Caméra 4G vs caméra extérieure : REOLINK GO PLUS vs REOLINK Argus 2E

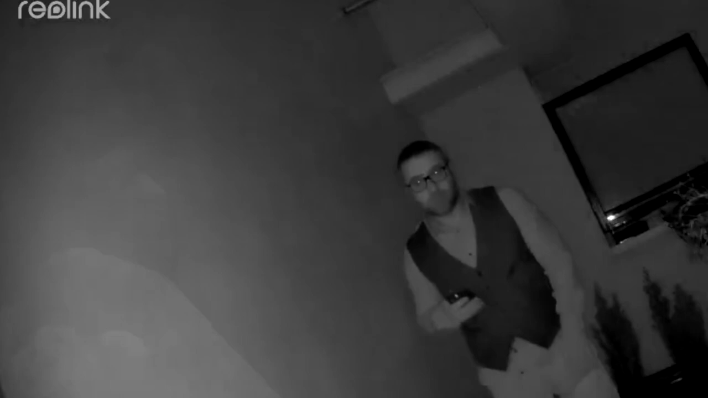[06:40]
En tout cas, la nuit, en gros, une détection à une dizaine de mètres. Et vous l'entendez ? Donc là, il est en train de pleuvoir. Je vais remettre la vidéo.